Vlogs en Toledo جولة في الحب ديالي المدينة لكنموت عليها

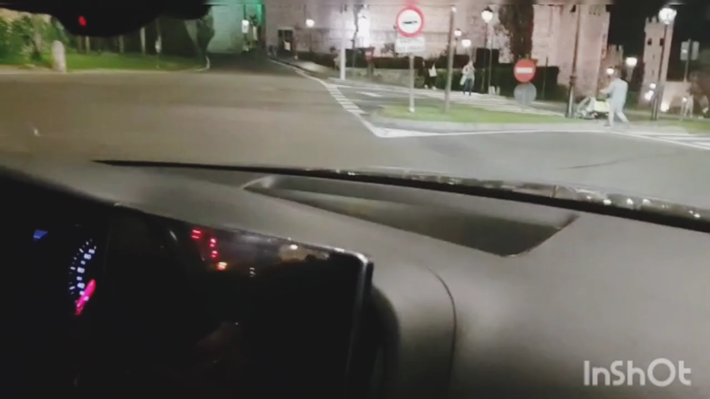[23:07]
المهم انا كتعجبني نشوفها بالليل، كنزل هذه بلاصه فين كطلل يعني كتبان لك طوليدو، صحيح الصوره ما جاتش واضحه.